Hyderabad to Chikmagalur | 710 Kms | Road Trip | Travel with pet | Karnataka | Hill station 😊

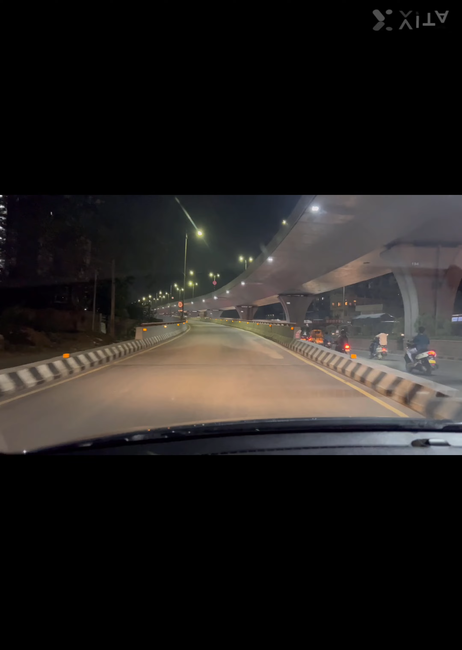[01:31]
तो दोस्तों, ये अब हम चढ़ गए हैं पीवी नरसिम्हा राव एक्सप्रेसवे पे। ये हम लोगों ने अत्तापुर से चढ़े हैं, और ये टिल लास्ट जो एग्जिट रहेगा हम वहीं उतर जाएंगे, दैट इज द शमशाबाद एयरपोर्ट रोड। वहाँ से फिर हम लोग बैंगलोर हाईवे पकड़ेंगे एंड देन विल कंटिन्यू। बट उसके पहले हम लोग कुछ
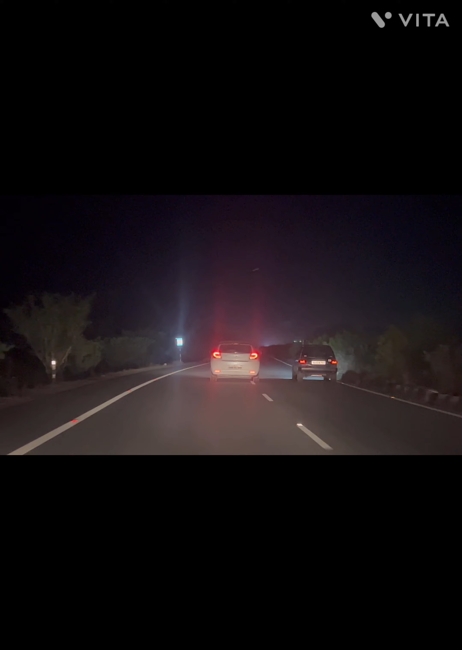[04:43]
और वाकई निकल भी गए हैं। निकल रहा है 800 cc मारुति। दोस्तों अभी समय हो रहा है 1:45 और कम कुछ 18-20 किलोमीटर बाकी।
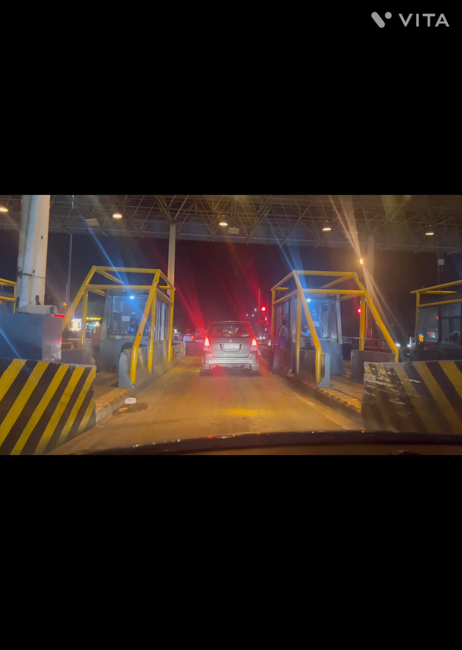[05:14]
शॉप्स है। अरे वाह मंदी भी है, अरेबियन मंदी।
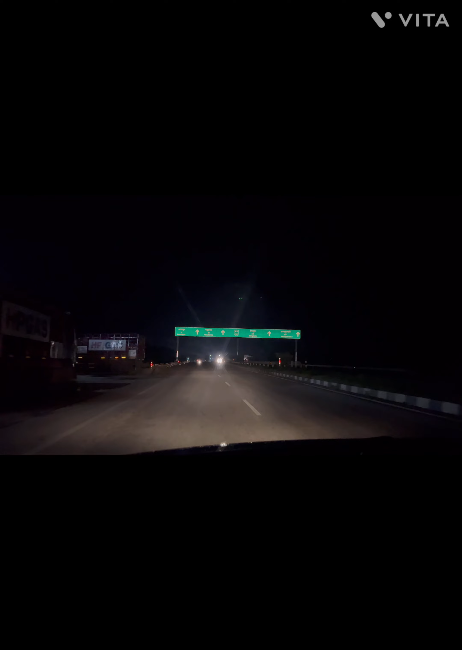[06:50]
बारिश हुई नहीं है, पूरा सूखा ही है, पर ट्रैफिक थोड़ा ज़्यादा हो गया है। यहाँ पर पहुँच गए हैं, और अभी हम लेंगे यहाँ से एक सर्विस रोड
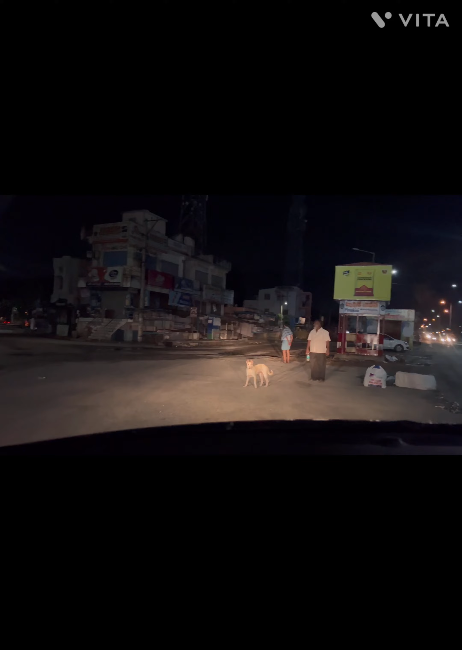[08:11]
अभी 500 मीटर से हम राइट लेंगे थोड़ा और आगे। यहाँ पर एक पेट्रोल पंप है, स्ट्रेट जाएंगे थोड़ा और। थोड़ा स्ट्रेट 300 मीटर और। यहाँ पर कुछ श्री तेजा रेसिडेंसी है,